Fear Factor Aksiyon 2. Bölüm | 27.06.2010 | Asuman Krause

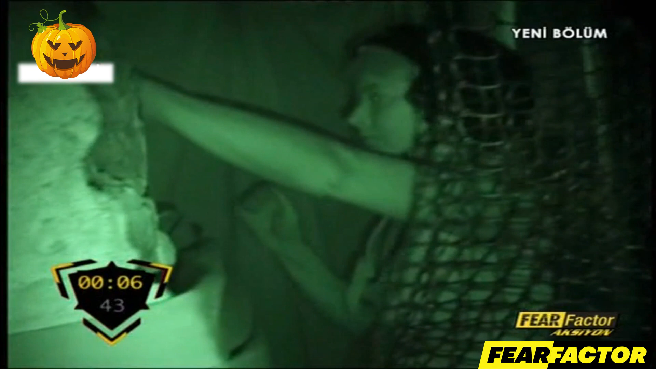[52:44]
Ancak gece görüş kameralarımız sayesinde biz onu görebiliyoruz. Çok ağır hareket etmek zorunda. Çünkü ayakları çıplak ve zemin yılan ve farelerle dolu.
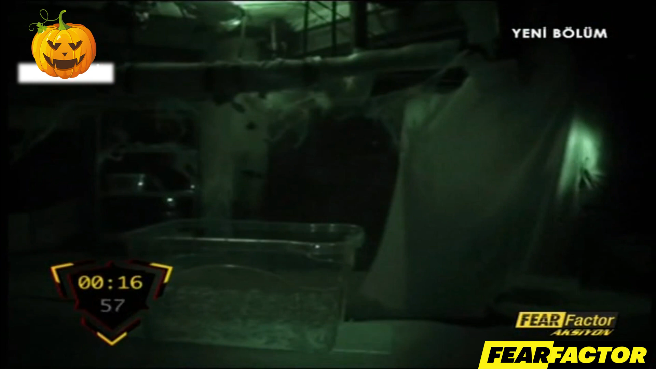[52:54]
Verdiği kaldırıp altından geçebilirsin.
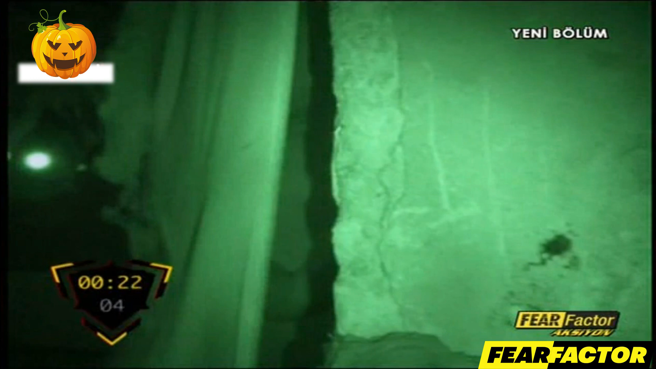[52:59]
Derya karanlık odadaki 5 adet kutuyu bulmak zorunda. Kutuların içinde anahtarlar var.
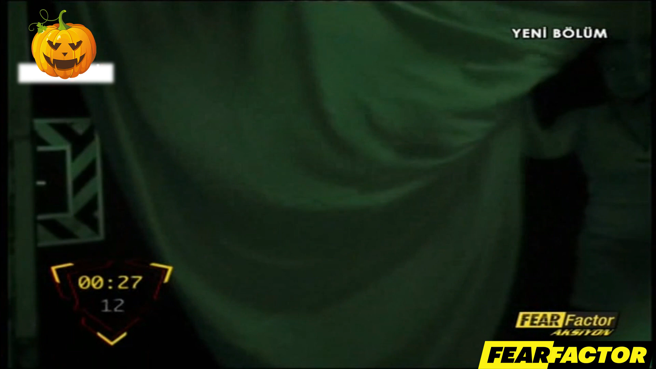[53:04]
Ve bu anahtarlardan sadece bir tanesi çıkış kapısını açıyor. Evet. Buenos dias. Derya henüz bilmiyor ama kutular dokunmak istemeyeceği türden hayvanlarla dolu.
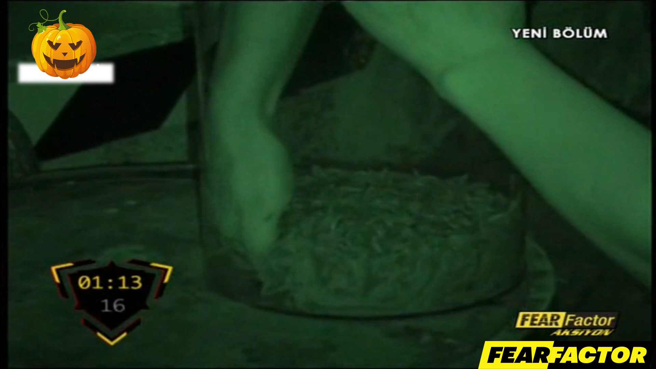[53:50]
Derya solucanlarla dolu kutuyu buluyor. Herkes daha fazla işime güveniyor. Ben onun için biraz daha işime biraz daha az güveniyorum.
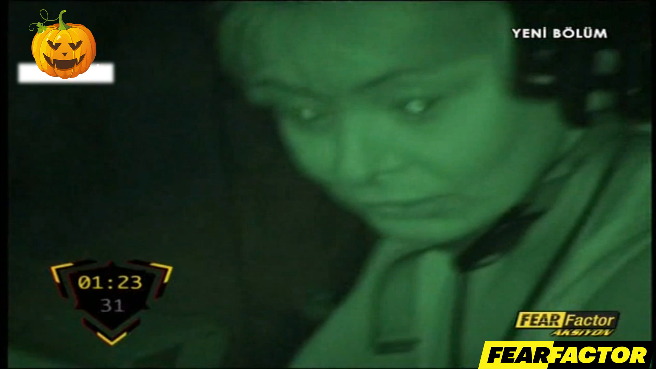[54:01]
Ama belli olmaz, belki şu an. Derya birkaç santim uzaktaki yılana neredeyse elleriyle dokunmak üzere.
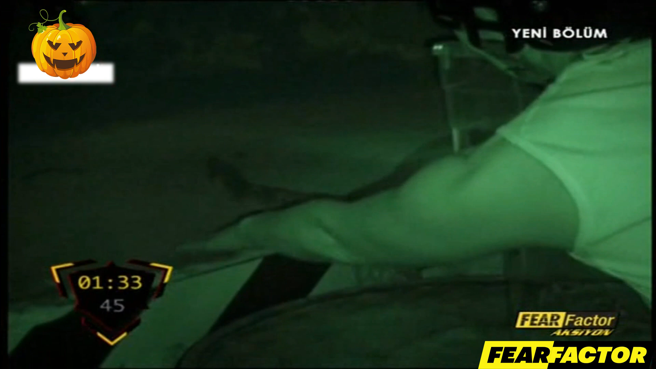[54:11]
Gelmeden önce üstümde takım deneyler yaptılar. Onun için. Tam yılandan uzaklaştı dediğimiz anda Derya tekrar yılana uzanıyor. Yılandan son anda kurtulan Derya kurtçuklarla dolu olan ikinci kutuya da ulaştı. Oy.
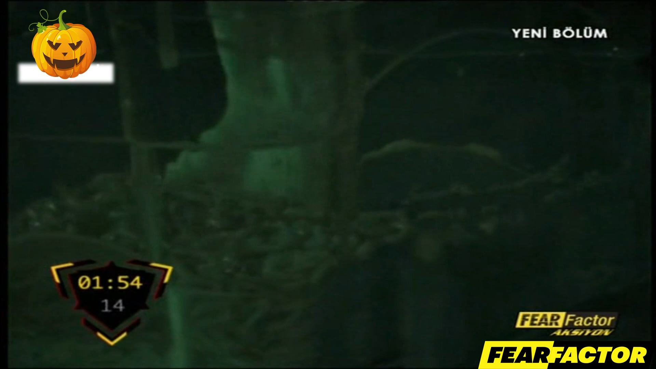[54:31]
Tamam, çok özür dilerim, çok özür dilerim. İkinci anahtarı da bulan Derya, bunları denemek için kapıya yöneliyor. Ama önce kapıyı bulması gerek. Özür dileyerek. Anahtarın deliği ne tarafta?
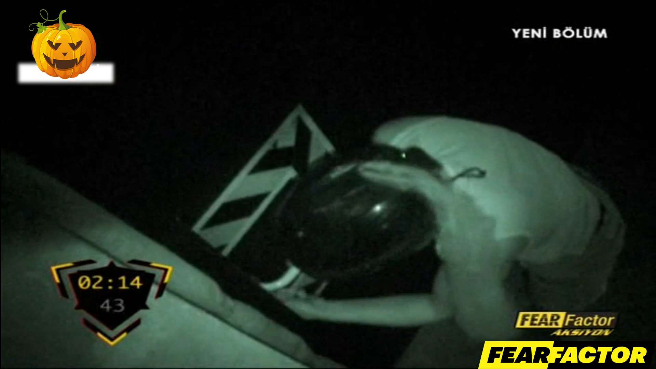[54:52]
Asuman girmeyecek demişti. bulduğu iki anahtarda çıkış kapısını açmadı.
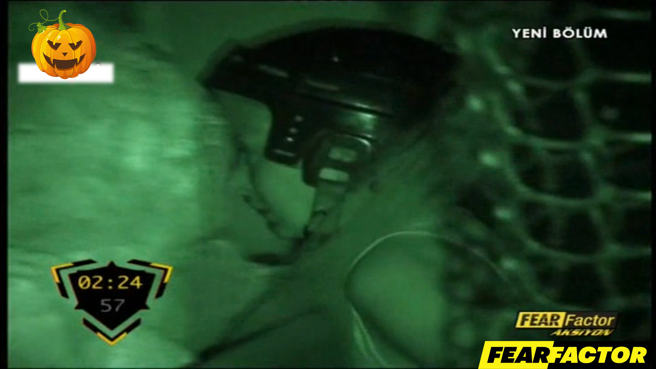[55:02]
Şimdi dönüp kalan anahtarları bulmak zorunda ama dikkat etmesi gerek. Çünkü Derya'nın ayakları çıplak ve odanın zemininde onlarca yılan ve dev fareler var.
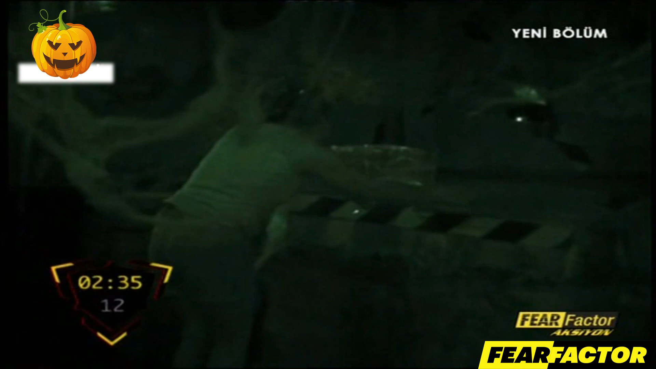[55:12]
Derya şimdi de farelerle dolu olan kutuya ulaştı.
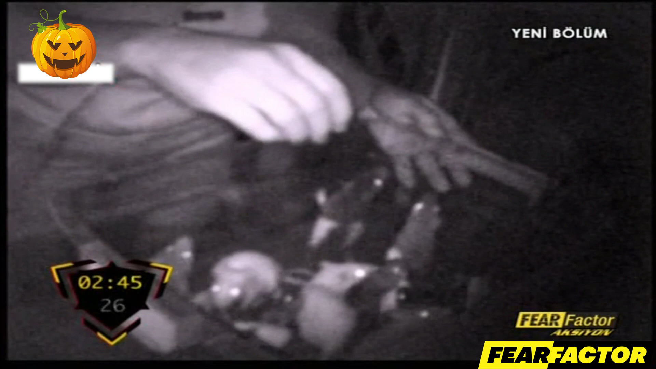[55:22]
Fareleri göremiyor ama seslerinden ve sürekli hareket etmelerinden dolayı kutuda bir şeyler olduğunu hissedebiliyor.
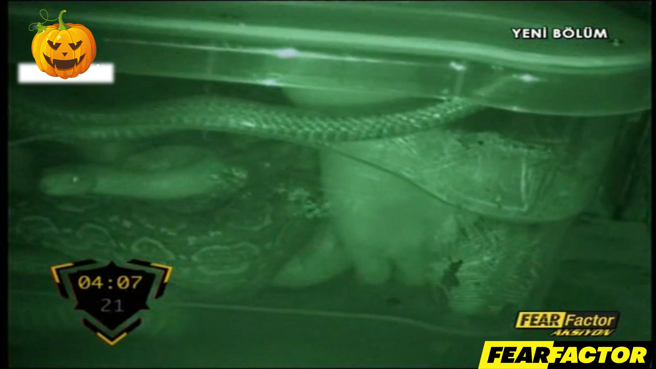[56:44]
Derya bir an evvel kutudan elini çıkarsa iyi olacak.
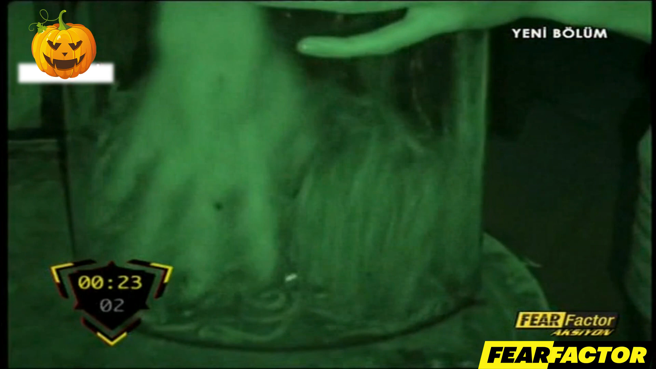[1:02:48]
Çünkü ayakları çıplak şu anda ve bir yılana basabilir. İlk kutuyu çabuk buldu. Korkudan olsa gerek solucanlara sert davranıyor. Solucanlar tehlikesiz ama umarız bunu yılan ve akrep dolu kutularda yapmaz.
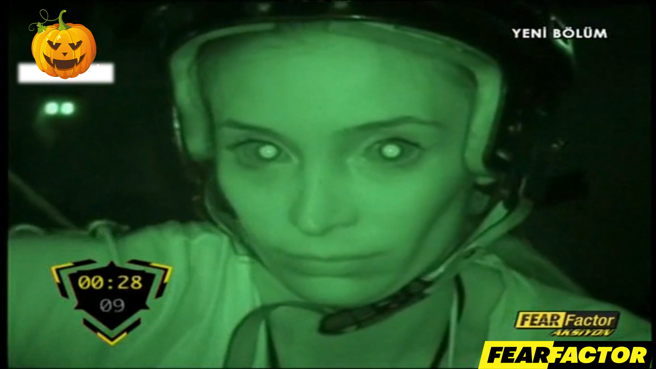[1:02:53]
Neredesin?
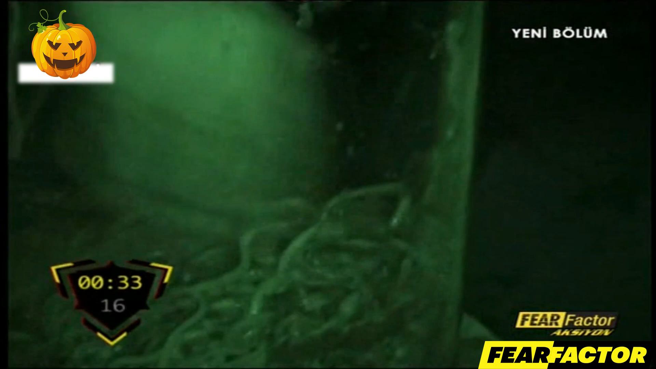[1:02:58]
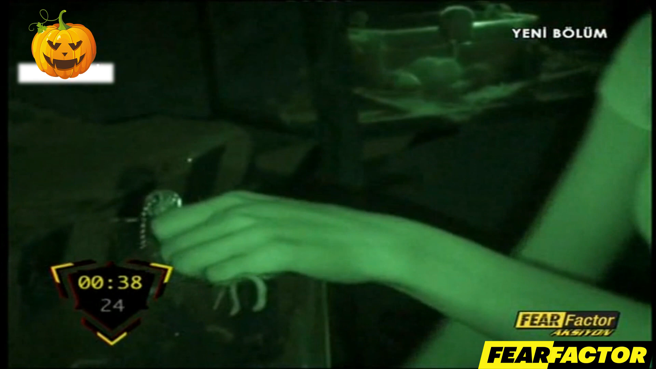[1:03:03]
Anahtar bulundu ve buna en çok solucanlar sevindi sanırız. Öykü kurtlarla dolu kutuyu buldu. Ama kutunun etrafında iki tane büyük yılan var. Umarız onlara dokunmaz. Öykü aynı sertlikte kurtları da dağıttı ve anahtarı almayı başardı. Şimdi bu iki anahtarı kapıda deneyecek. Ancak bir sorun var. Öykü kapının yerini karıştırmışa benziyor.
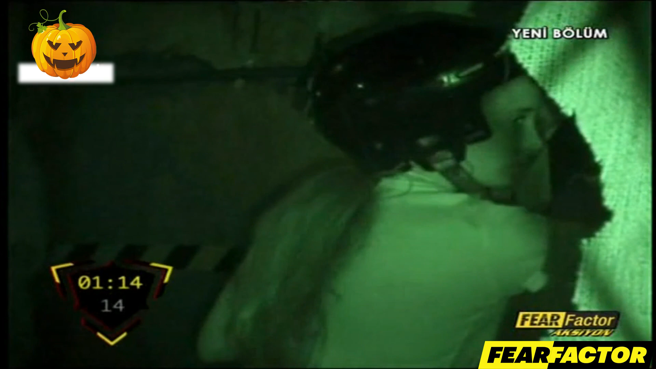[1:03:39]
Anahtarları çabuk bulan Öykü, eğer kapıyı bulamazsa bu hızı boşa gidecek. Ya. Yönümü kaybettim ya. Öykü'nün paniğinden kutunun kenarındaki fare de nasibini alıyor.
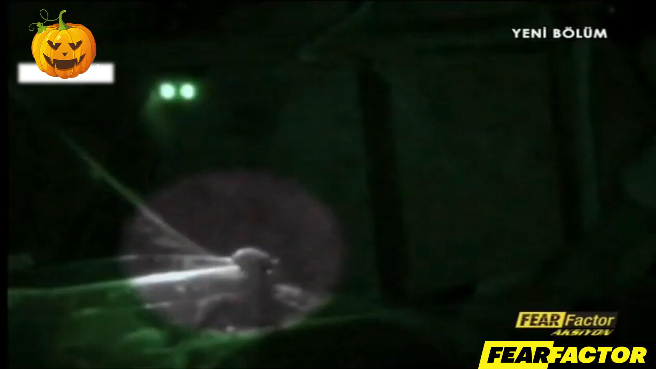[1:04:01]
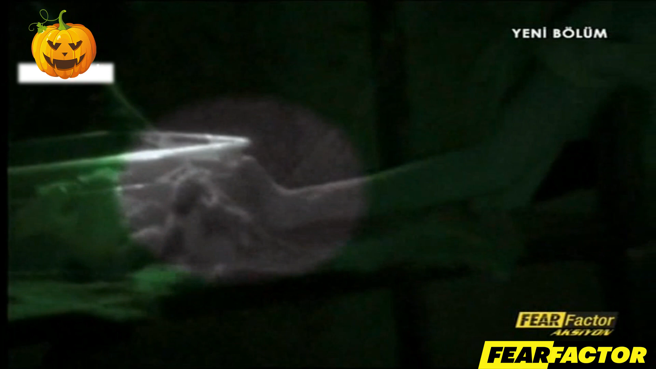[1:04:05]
Sonunda doğru yöne ilerliyor. Bakalım anahtarlar kapıyı açacak mı? Geldi kapıya.